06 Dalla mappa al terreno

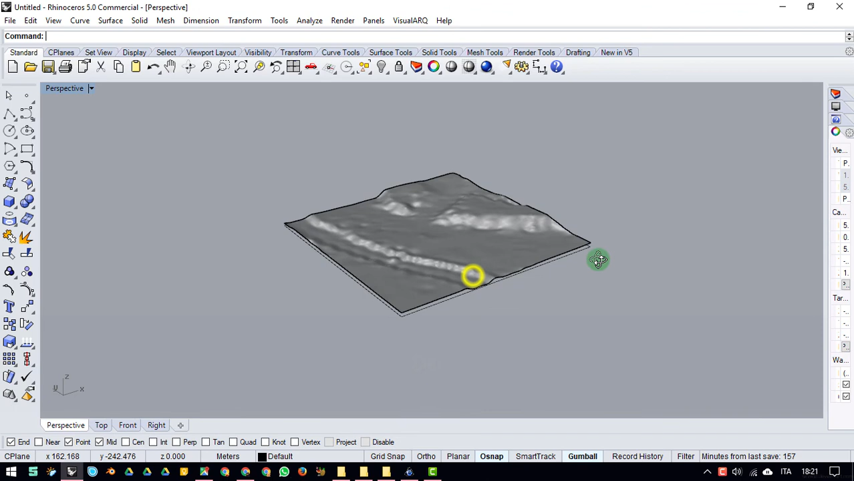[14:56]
appunto per avere un riferimento su cui
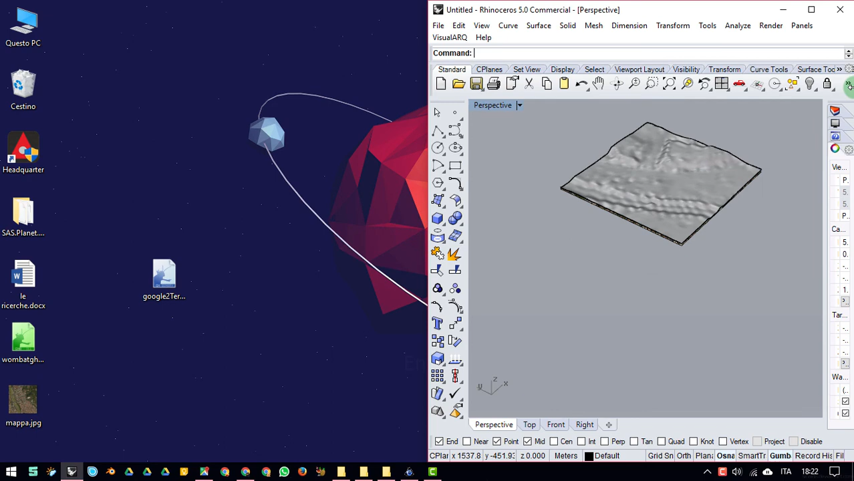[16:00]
precedentemente ed ecco in un attimo che abbiamo tutto quanto abbiamo questo
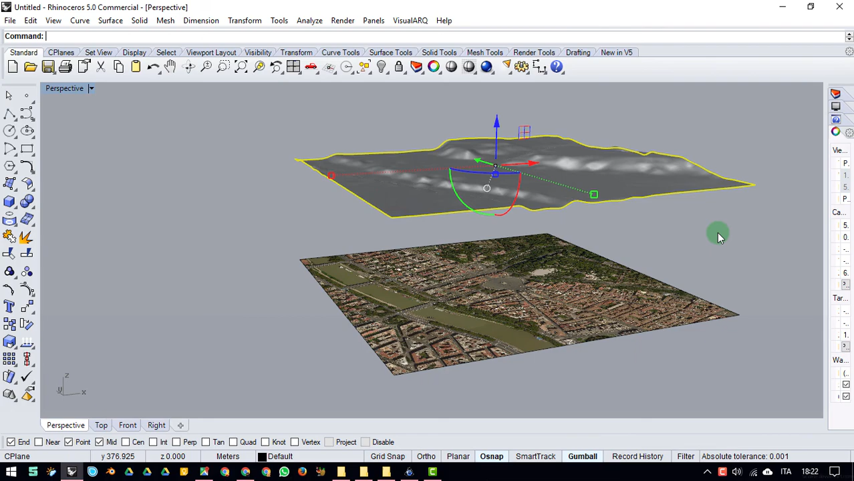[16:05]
qui il terreno e l'immagine che è possibile appiccicarci sopra ora la
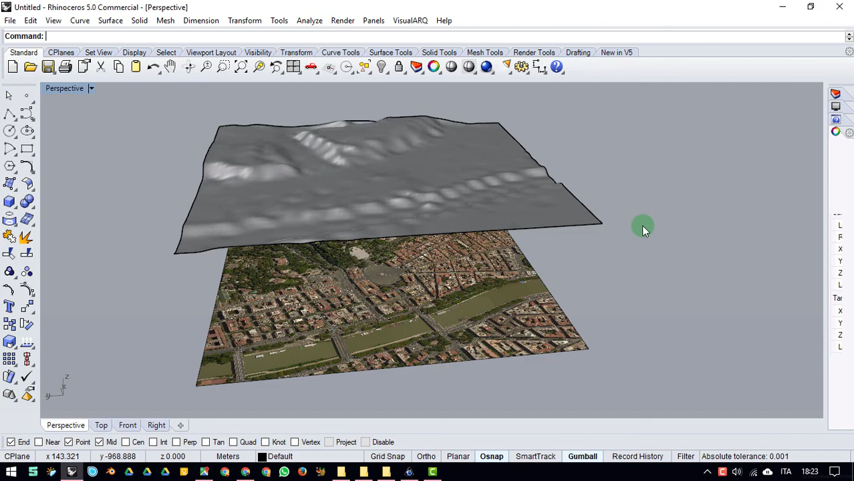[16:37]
e adesso vediamo come fare andiamo per prima cosa a vedere di che dimensioni stiamo parlando avevamo scelto di estrarre un raggio di
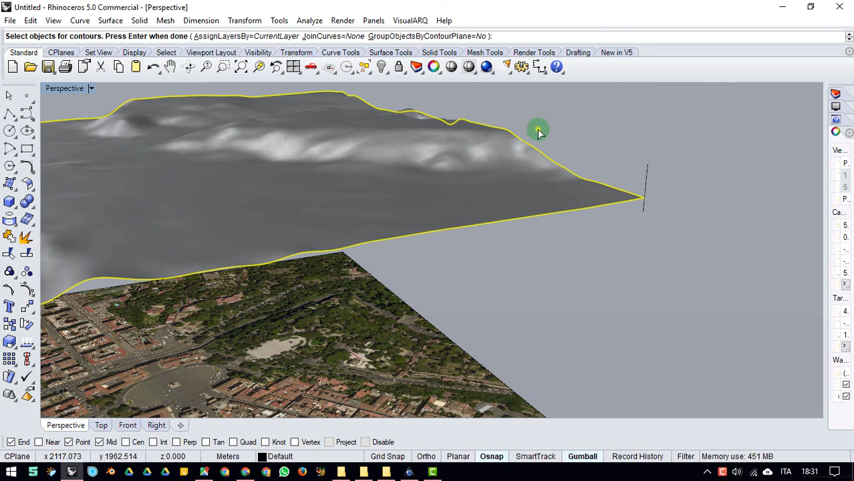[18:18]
tasto destro per questa lunghezza ogni 5 metri
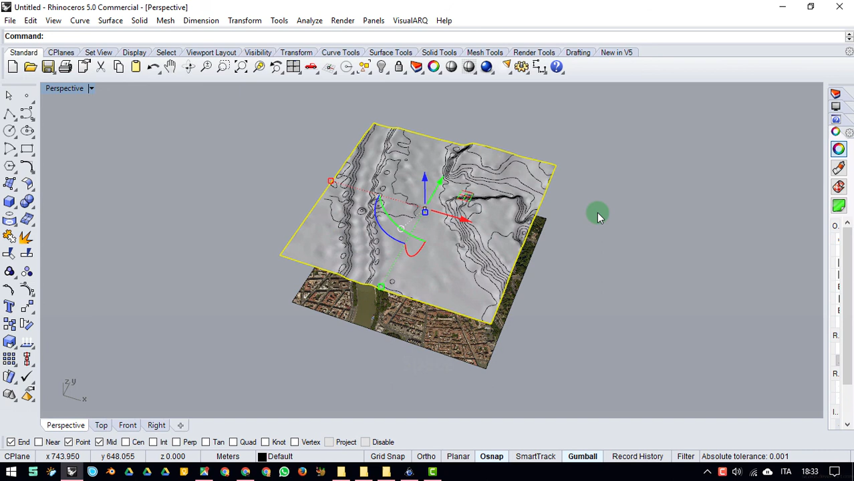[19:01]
sopra la mia surface dovrò creare un materiale è un materiale purtroppo che è visibile solo nel mondo di rinoceros quindi laddove io pretenderò di fare un rendering per assurdo e portare tutto questo da un'altra parte a meno che non voglia lavorare in rinoceros